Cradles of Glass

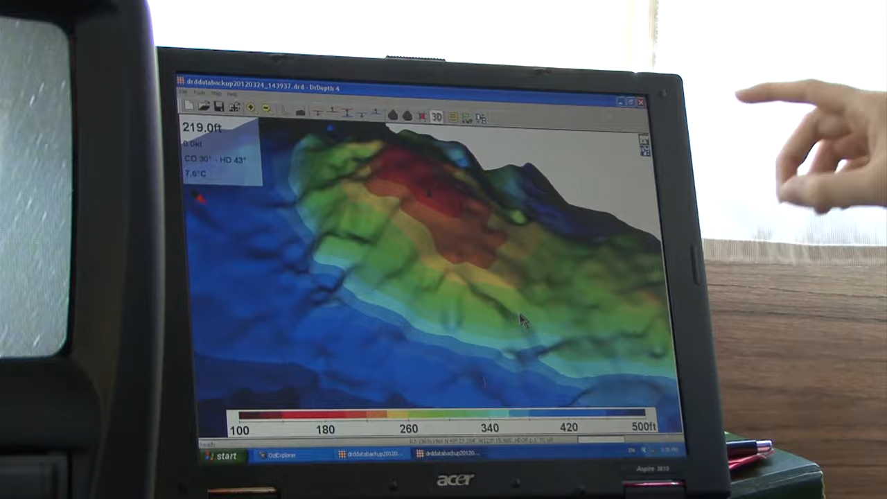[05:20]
On screen: depth 219.0 ft, water 7.6°C
Where the camera is right now. There's where we dropped the diver. So we're coming down to the other side. Okay. And this will be dropping off to you have to put on a little bit more cable. Yeah.
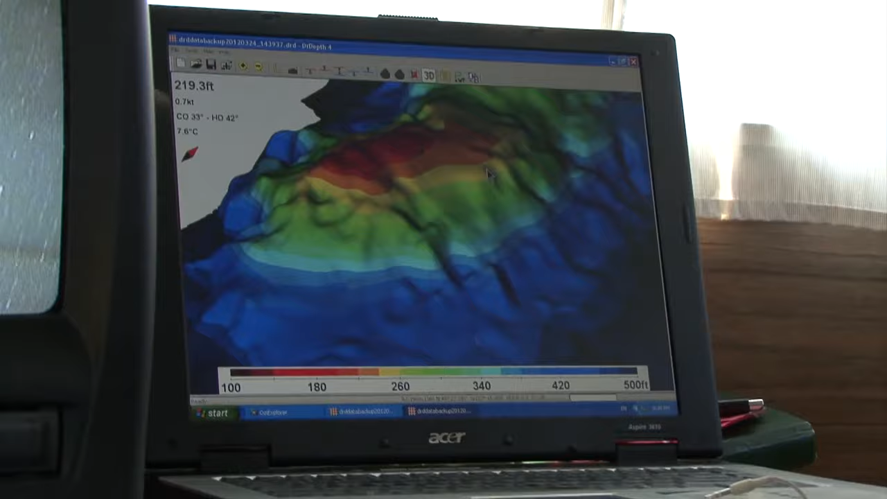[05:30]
On screen: depth 219.3 ft, water 7.6°C
You can go right down on top of these. I don't want to break them, so I'm No, you're cautious. still above up there. Okay, oh, yeah.